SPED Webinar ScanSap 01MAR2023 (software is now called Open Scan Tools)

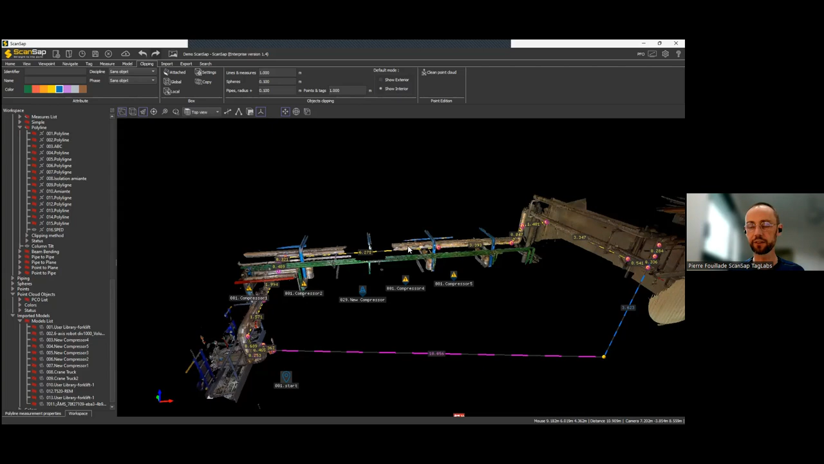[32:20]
well, a big number of sub boxes, let's say. If you're struggling with the size of your point cloud, and if you want to get smaller areas, so you can, with ScanSAP, you can use this feature of a multiple clipping box.
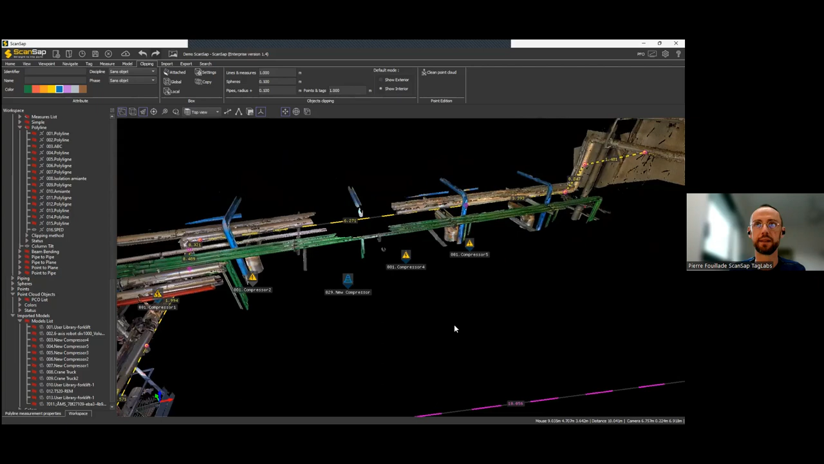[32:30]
Pierre, how much time will you need to scan all the facility? How many positions you need to...
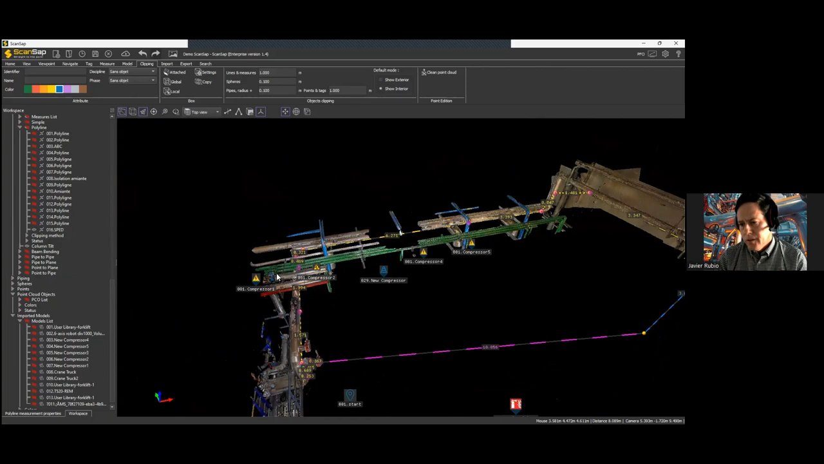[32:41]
This one, it's about 30 different positions.
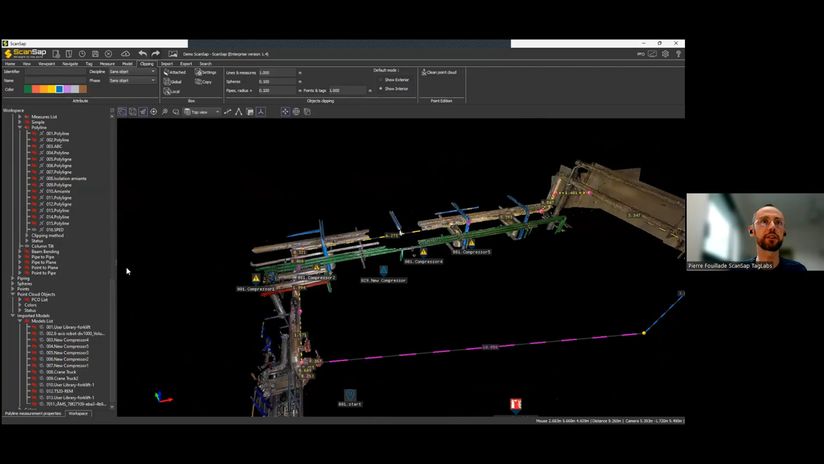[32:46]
So this one is not a huge one. So I'll start from this,
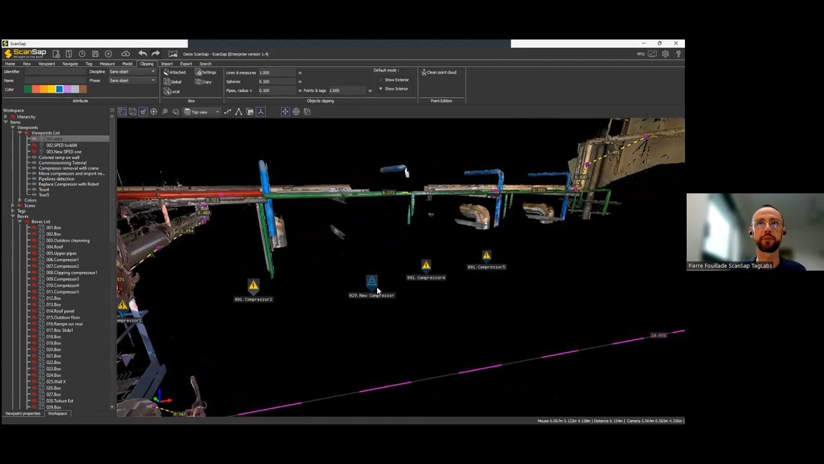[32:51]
and to show you how big it is, I'll switch to orthographic mode, top view, here,
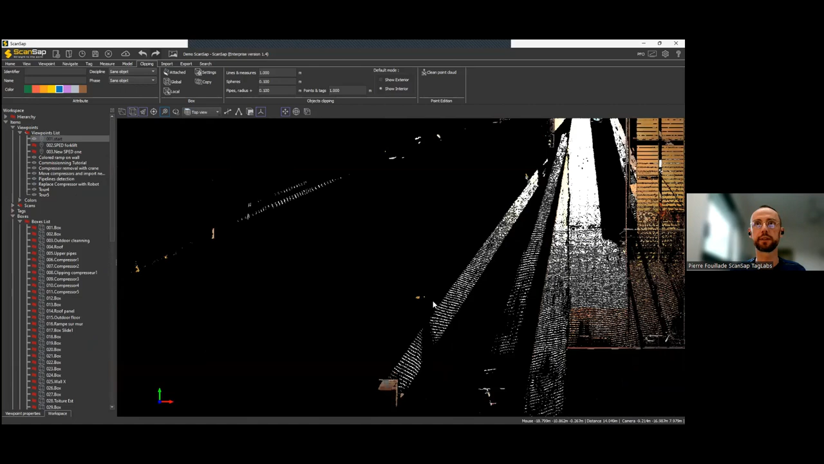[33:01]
and this is the main building.
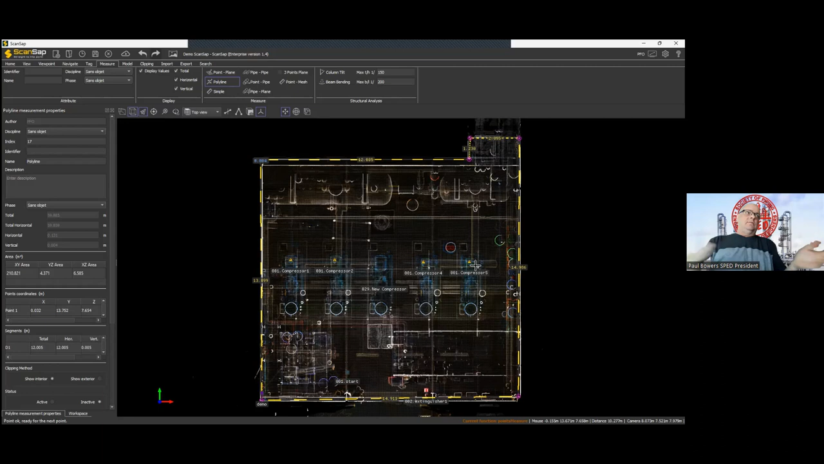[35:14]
within reason, maybe six minutes, depending on your resolution. And if you're taking photographs, full color photographs at the same time. Sure.
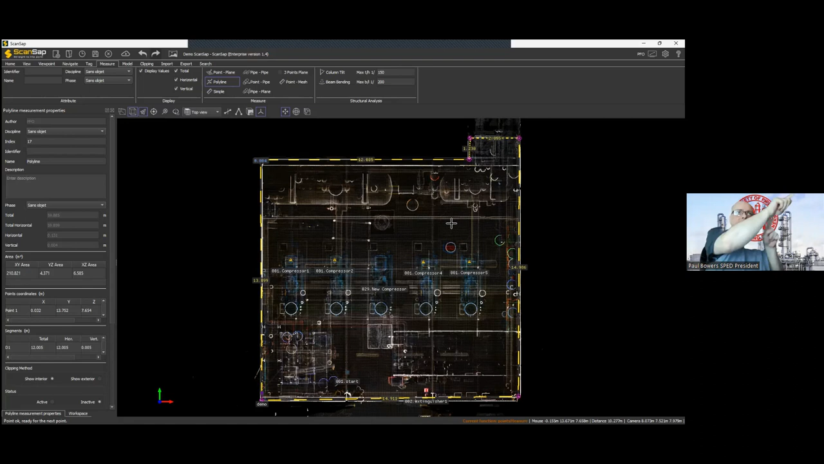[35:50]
So we can reference all the scans and then connect them all together.
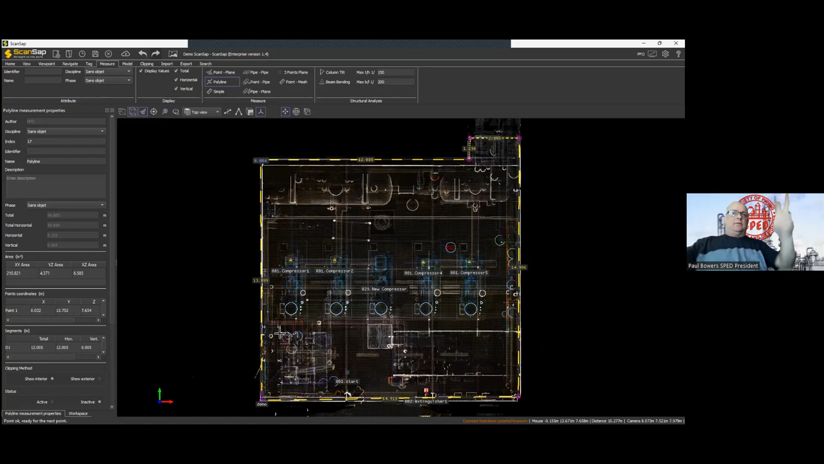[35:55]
If you don't do that, then you have to manually register each scan with all the others
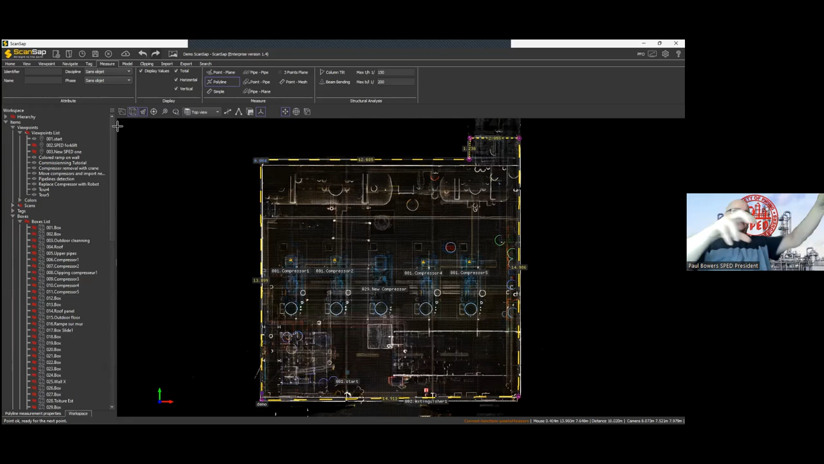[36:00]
and it can be very time consuming and difficult and error prone.
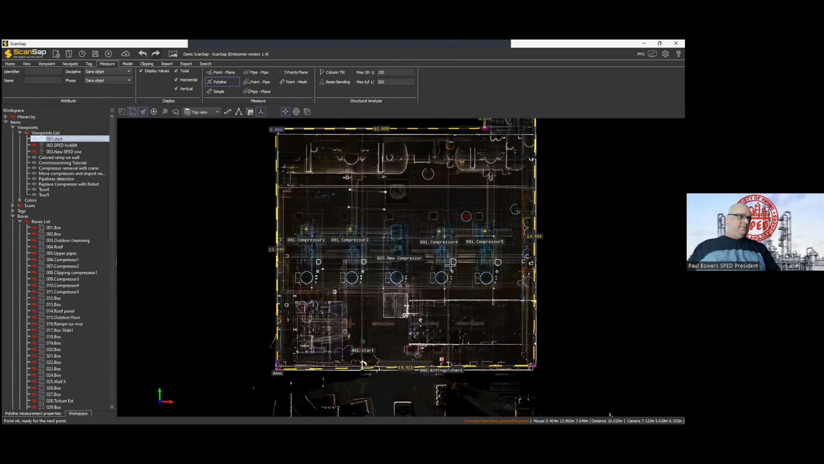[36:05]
Yeah. Yeah. I'm trying to see whether I still have some spheres left in the project, but we usually clean it.
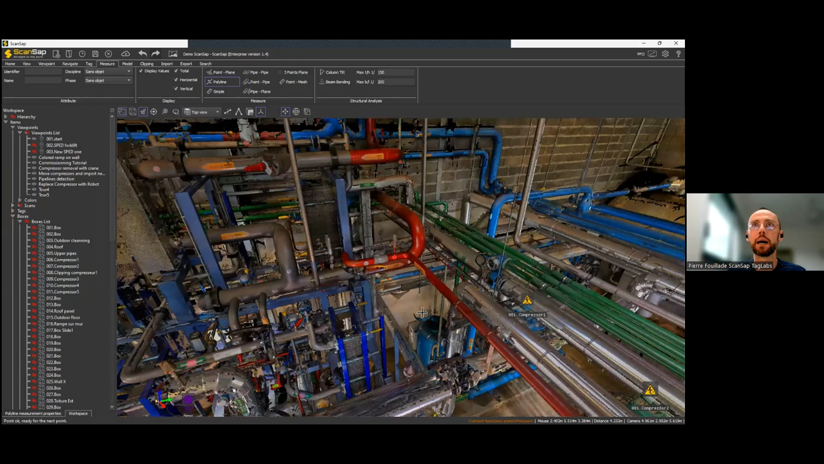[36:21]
So I'm likely not to find any, but yeah, Paul's right.
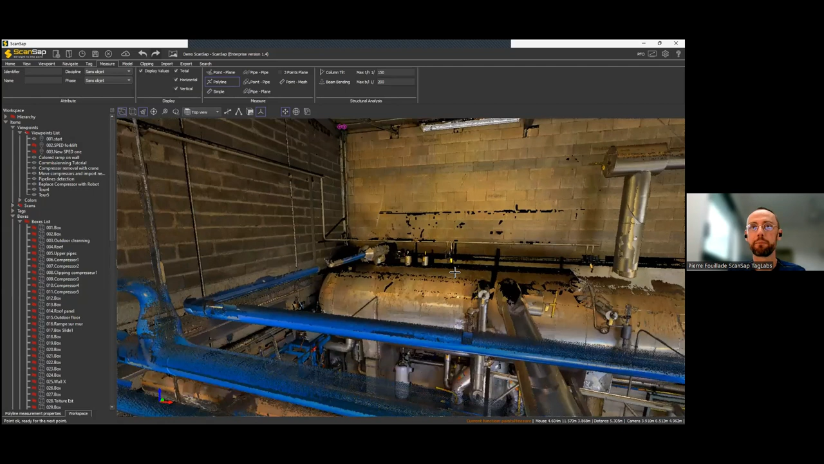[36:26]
You have different ways to register the files. You can do cloud to cloud registration, which takes a long time as a complex, well, algorithm will try to find as many common points as possible between two clouds, but that could be more less accurate and it takes a long time for the laptop to render everything.
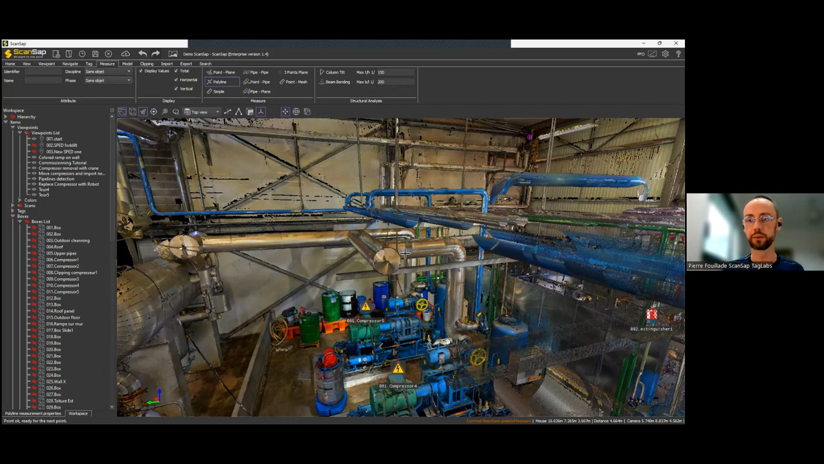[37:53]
when we are in the streets for, for, a public building or something with lots of people around, it's just something impossible to implement. I didn't tell you about the tags, but we have different kinds of tags you
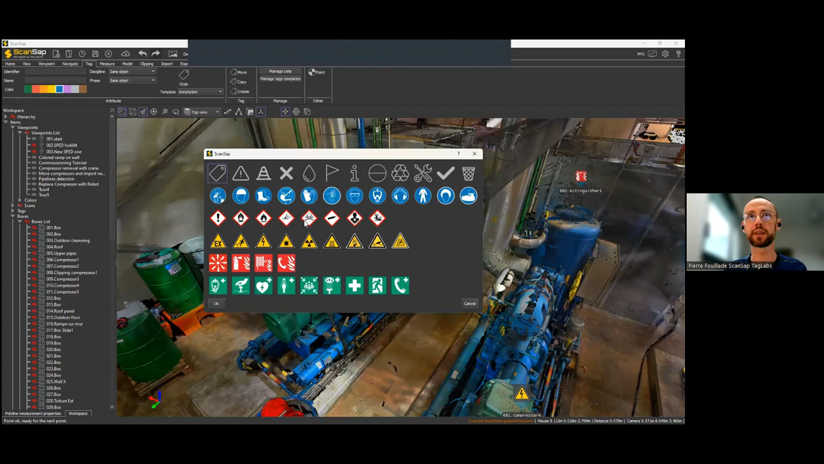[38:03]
can use to identify all the risk or, or, or the point of interest.
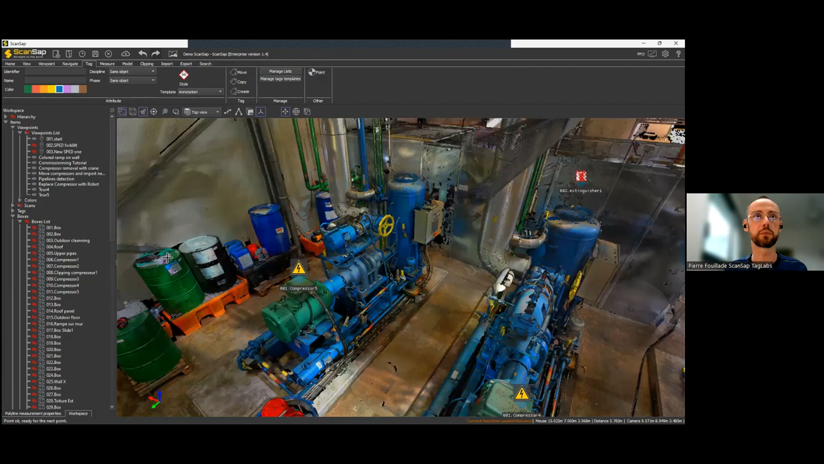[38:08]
Okay.
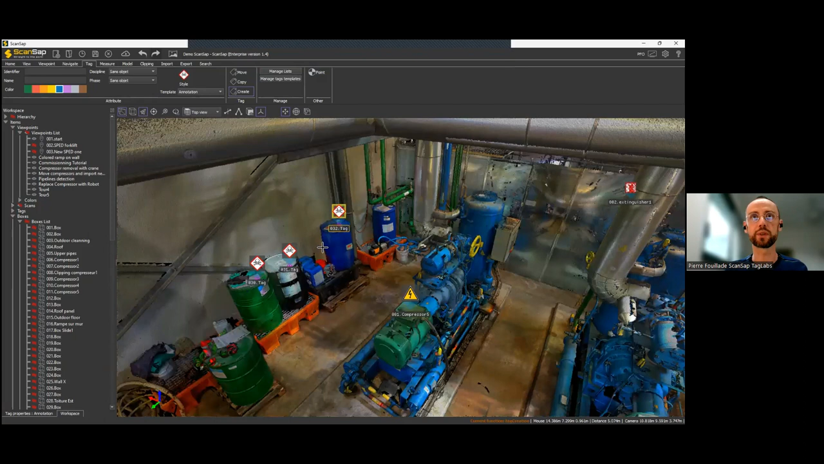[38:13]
Um, so tags on treaty labels with also, uh, some specifications. So for each tag, you can have a URL link. You can customize the fields. Like you could say, okay, what is the next date for the maintenance? Or, uh, what is the kind of risk or what is the, so anything it can be customized at well, really.
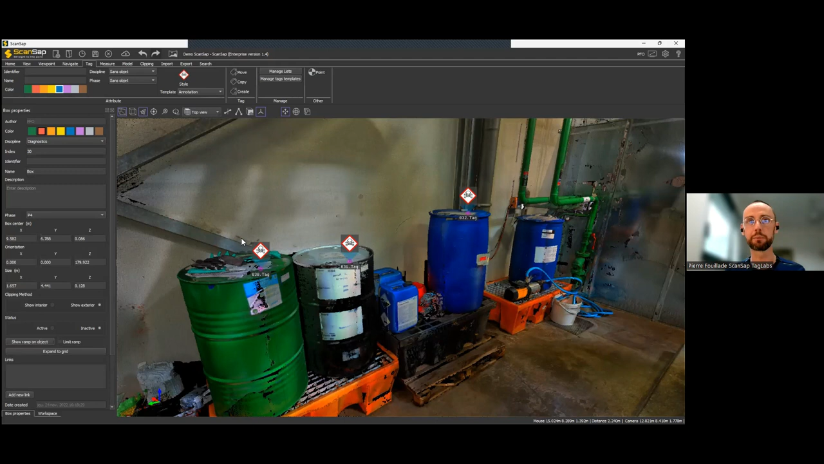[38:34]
Um, and, uh, you can, um, of course, uh, call it or select it. So if I say, uh, this one is a chemical a. Okay. So this is my last tag that can equal. No, that's the box property. So this one, this, this tag, it's going to be my chem a.
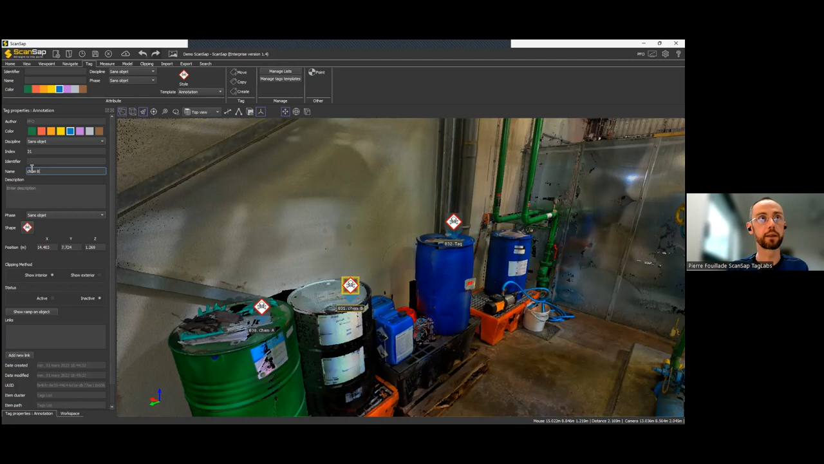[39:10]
And this one's going to be my chem b. Yep. Like this. And now if I'm somewhere in between somewhere else,
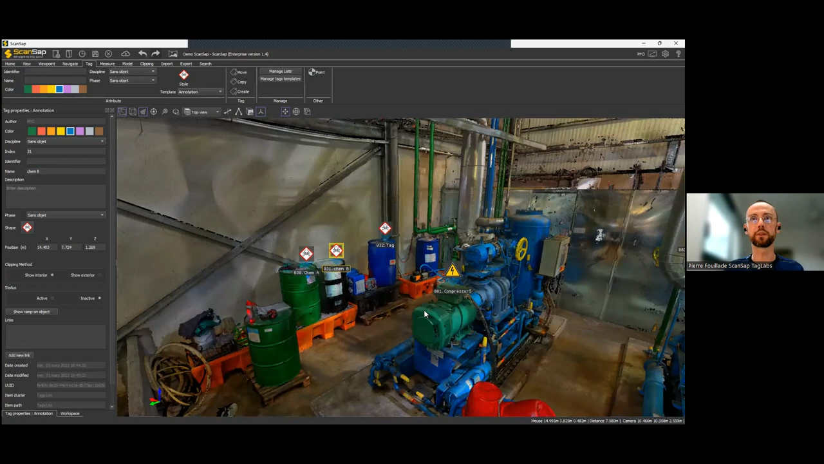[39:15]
um, I can look for the chemicals in my tree structure. I can also use some, uh, search, uh, features and this is just my chem a and chem b.
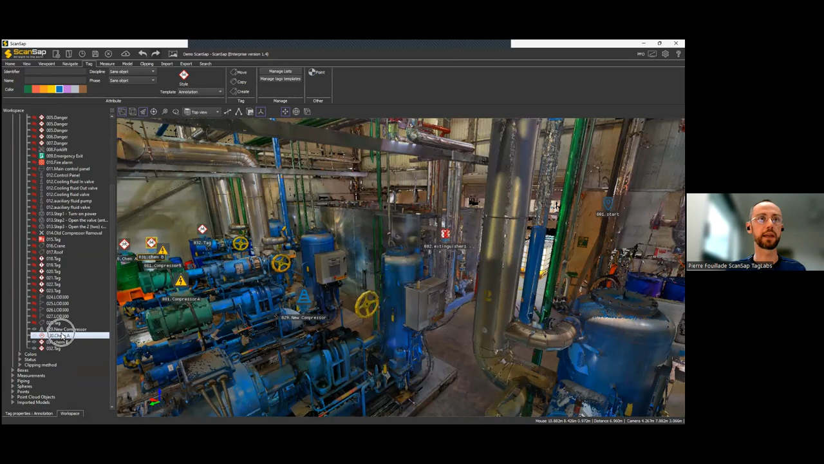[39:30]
And if I click on it, I'll go straight to the point.
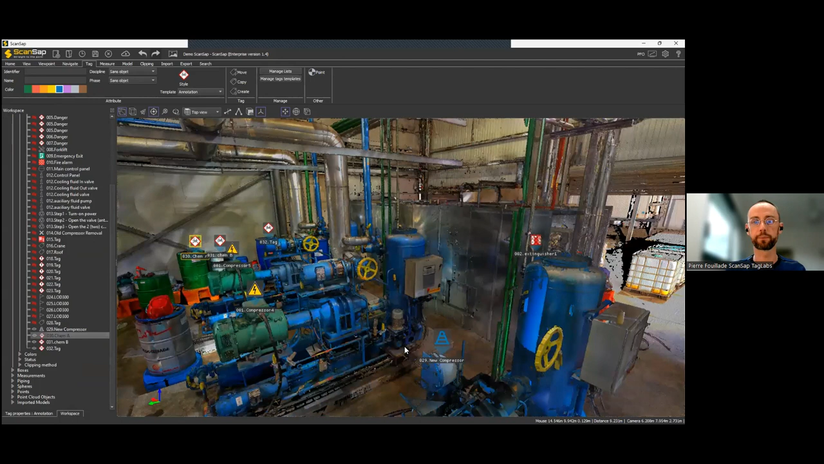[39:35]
Uh, and that also can be used to clip, as I said, uh, before.
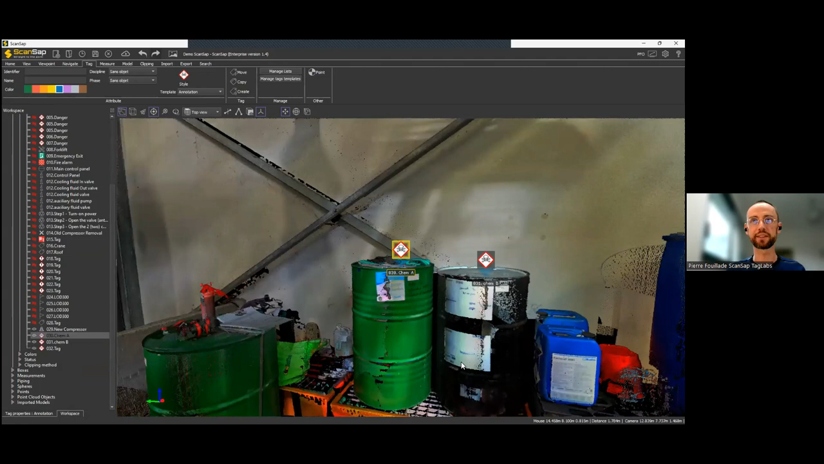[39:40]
So if I want to keep my, this one, the chem a one, um, I can, um, activate it.